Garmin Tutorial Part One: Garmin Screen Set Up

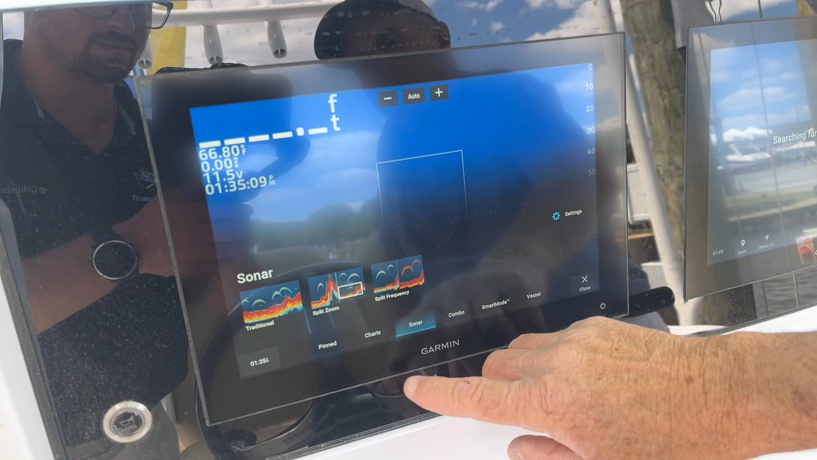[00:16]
good idea to set up pinned or what they also call favorites because you've got different kinds of charts,
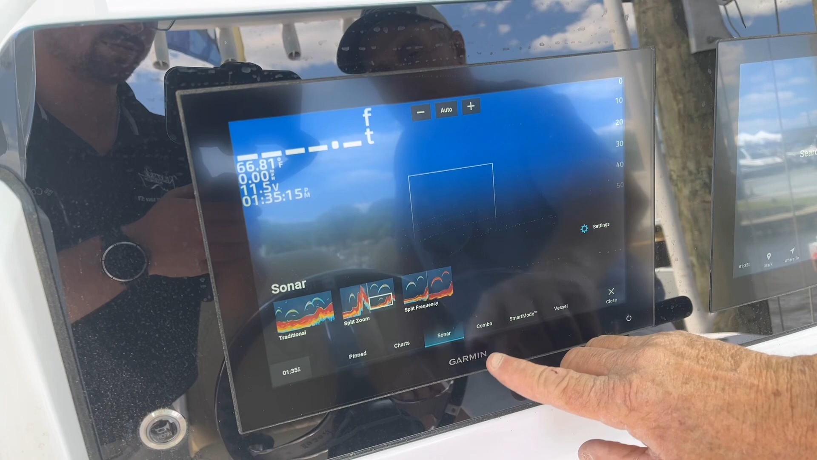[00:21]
sonar options, combinations, more combinations and then all this other stuff.
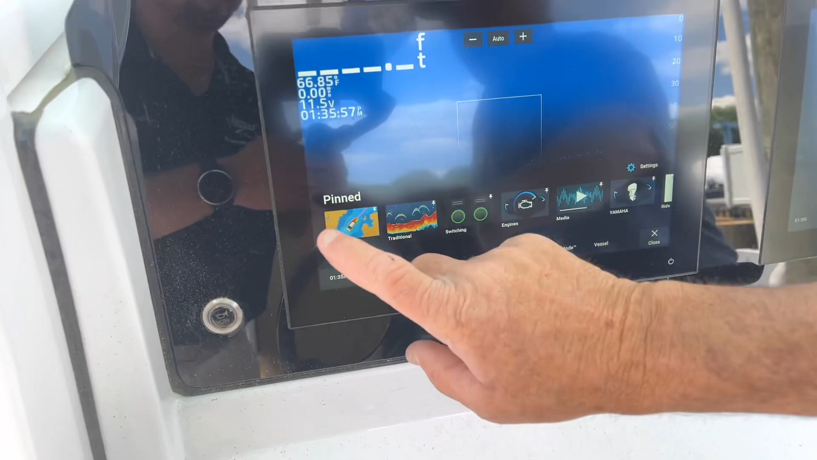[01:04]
Okay, they come from the factory with the the numbers in the corners.
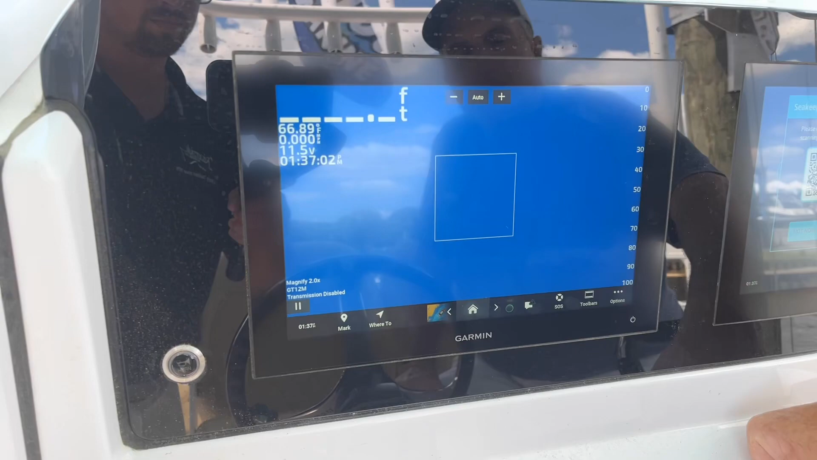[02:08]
Okay, right now it is turned off because we are up in the air on a lift and this fish finder
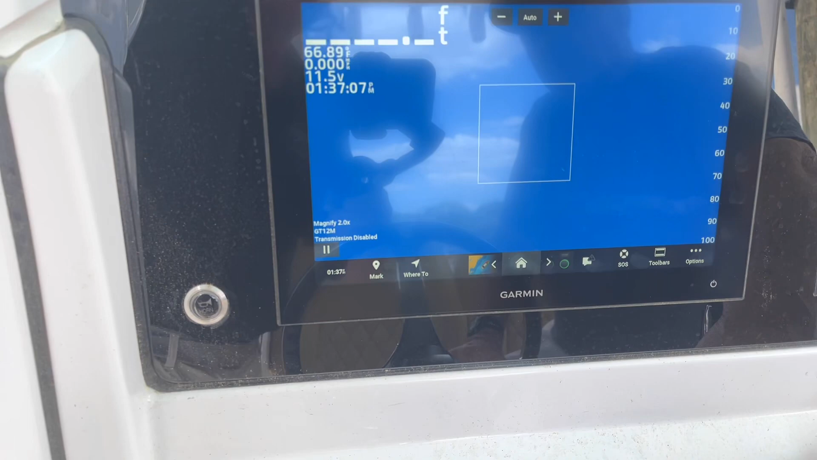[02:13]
will in a couple hours will burn out the transducer if it's not down in the water and being kept cold by the water.
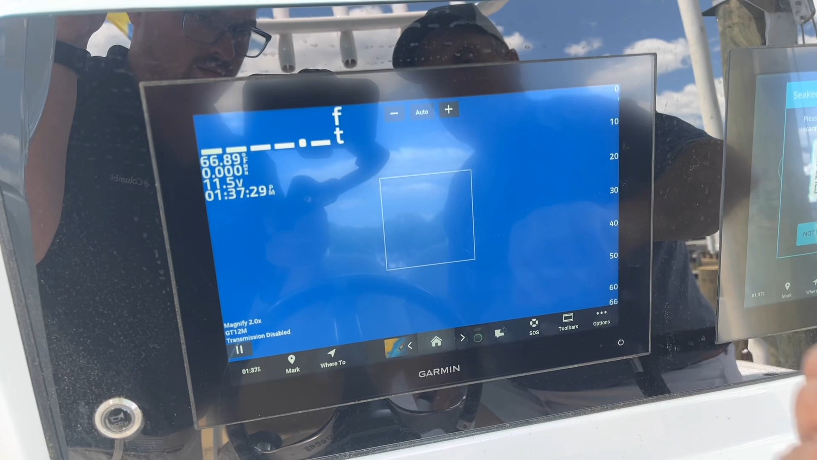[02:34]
Now we're not worried about the the sonar being damaged by being out of the water and running at the same time.
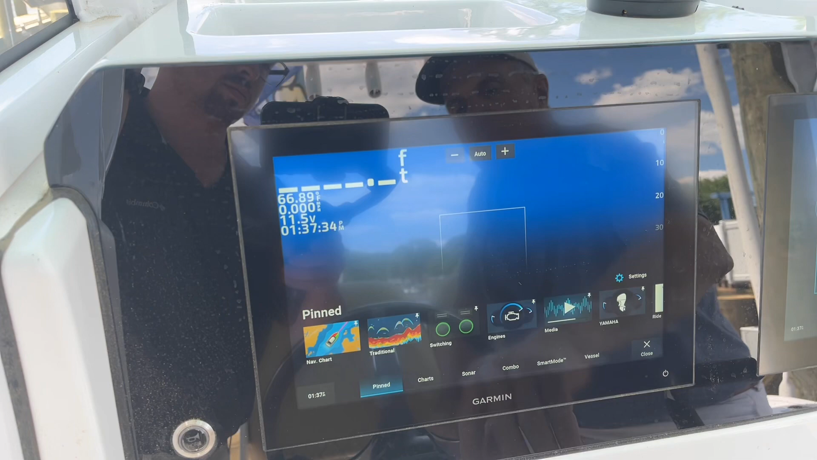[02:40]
So I'm going to go to my engine gauges first. I'm going to go to the Yamaha screen.